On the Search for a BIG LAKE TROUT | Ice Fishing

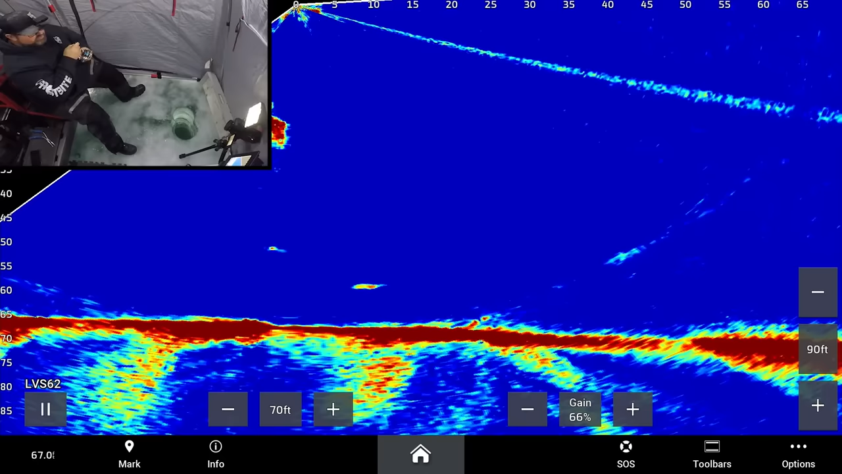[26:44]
Still not huge, but I was just turning the Livescope and looking around to see what else was out there, and one was coming in from the deeper water.
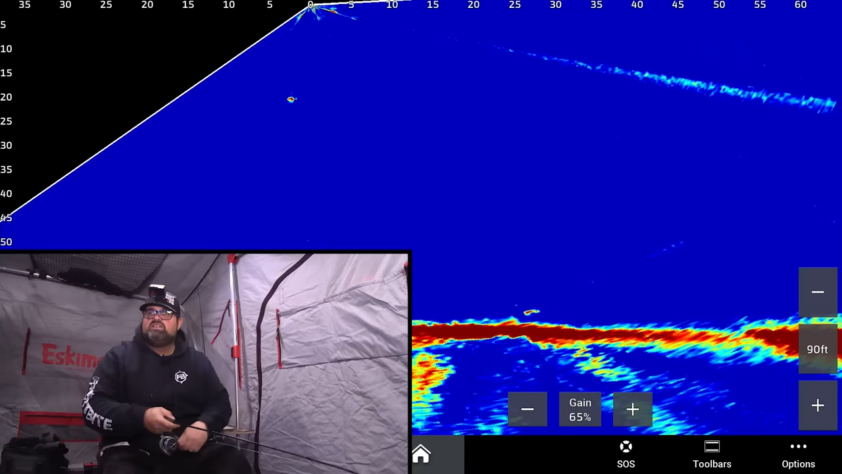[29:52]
I just saw a fish flash in way, way up here. He just flashed in. He Sticks are out here somewhere, I'm sure. I'm just gonna jig right here. There he's over at 15 feet already. He's coming, look at this, like a rocket. Ah, he's smaller.